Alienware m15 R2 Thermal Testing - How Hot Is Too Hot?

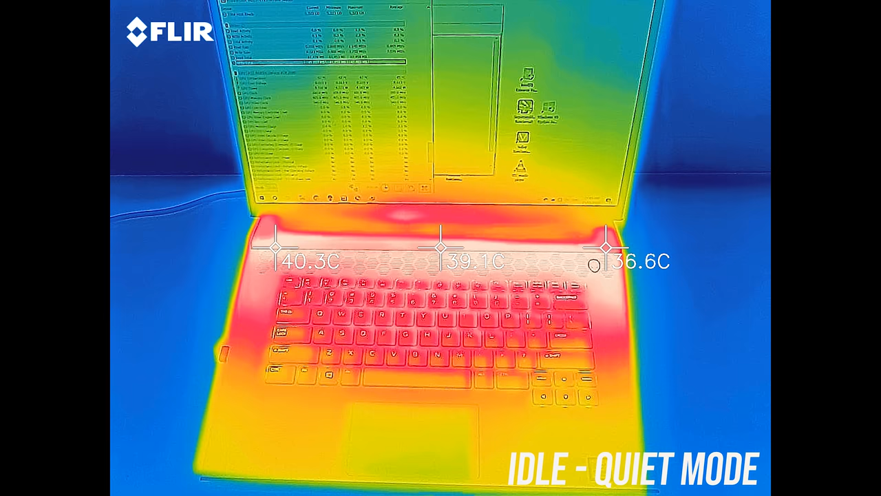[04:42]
at idle it was in the mid 30s in the center but warmer up the back.
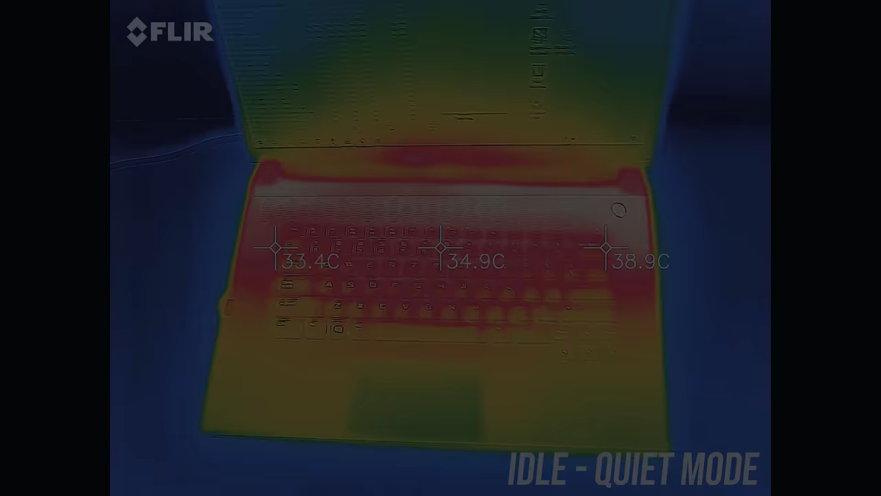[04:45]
With the stress tests running in quiet mode it gets to around 50 in the center, but that seems to be in between the keys as the keys themselves felt ok.
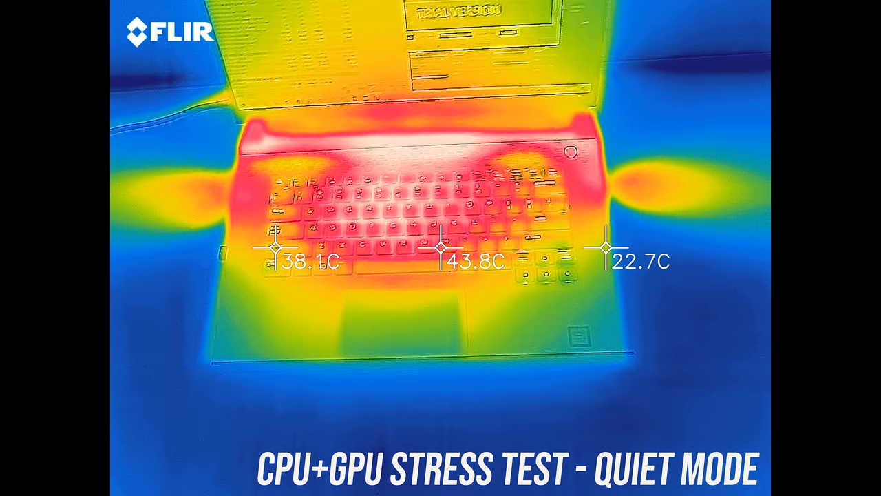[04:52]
Cool mode didn't see too much difference, balanced mode was also pretty similar, and performance mode was again not too different, hitting the lower 50s in the middle.
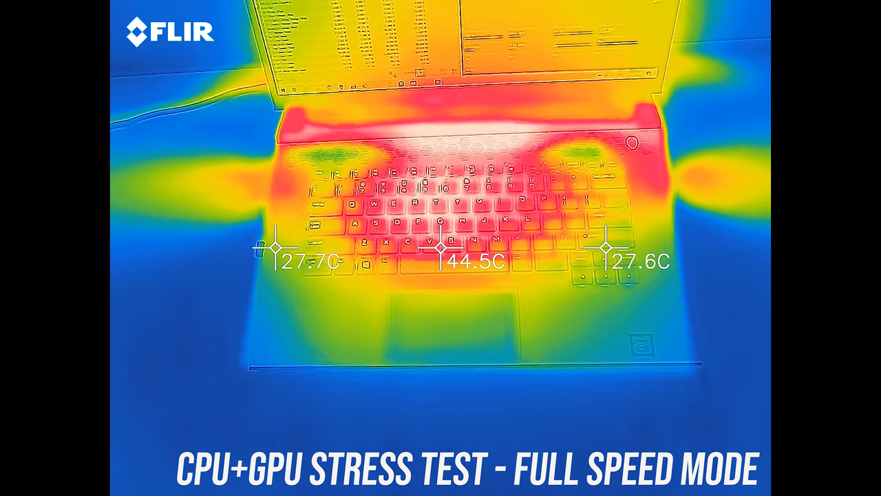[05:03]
It's a little cooler with full speed owing to the higher fan speed, let's have a listen to how loud it gets. So, let's do this. So, let's do this.